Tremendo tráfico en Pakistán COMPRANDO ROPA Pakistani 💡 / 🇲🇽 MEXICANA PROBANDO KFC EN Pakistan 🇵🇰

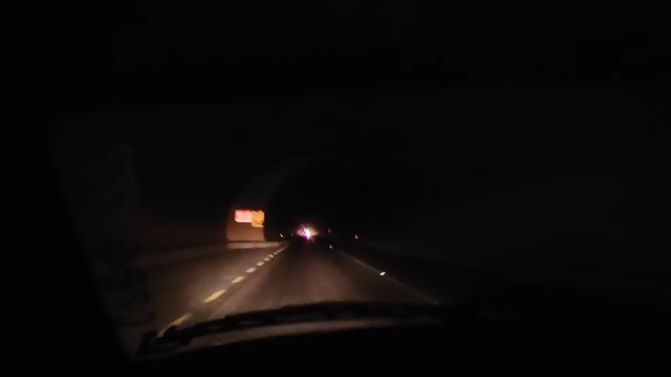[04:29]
No sé cuántos kilómetros hay, pero súper oscuro, no tiene luces. Es algo muy raro, porque siempre túneles tiene luces, pero aquí no se ve nada, como está a hora de la noche.